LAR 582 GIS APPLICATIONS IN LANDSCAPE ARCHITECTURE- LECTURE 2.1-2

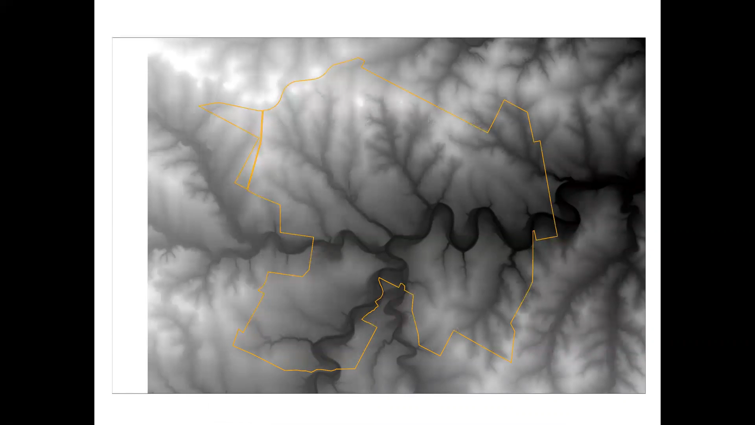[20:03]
put into points and then put into a, made into a raster image. So it's going from a sort of a vector type, um, to a raster, uh, which is really great. And you can do so many fun things with these great digital elevation models, um, that I'm going to show you how to use. You can create hill shades, um, which I don't typically use hill shades, um, just by themselves. But if you can imagine doing an overlay with some transparency, with some color, um, you show really the depth, um, and the shadows of the, of how the, the physiography or the land forms of the site. Um, I mean, you can see a lot of little details here of how things are cut,
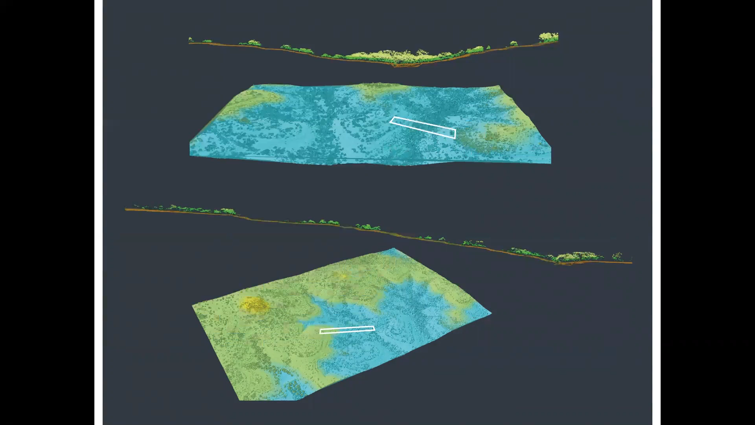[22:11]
of ways that you can cut really big sections. Um, but we'll try to do some more smaller scale more detailed, um, uh, studies to do that. Um, the other thing you can do with hill shade and elevation data is get slope aspect.
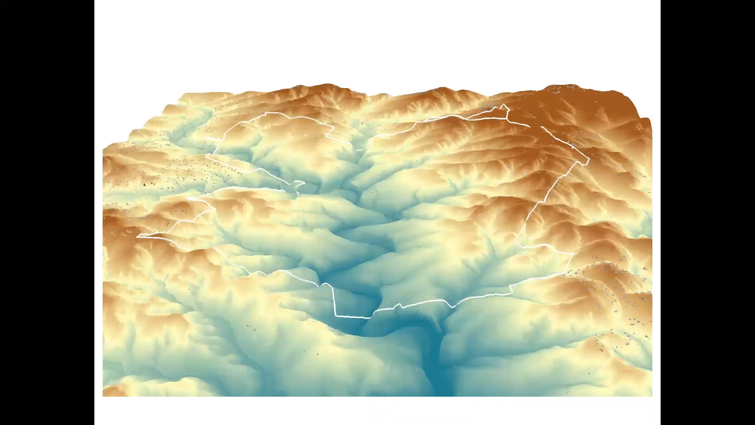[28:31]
Um, and then of course, 3d capability.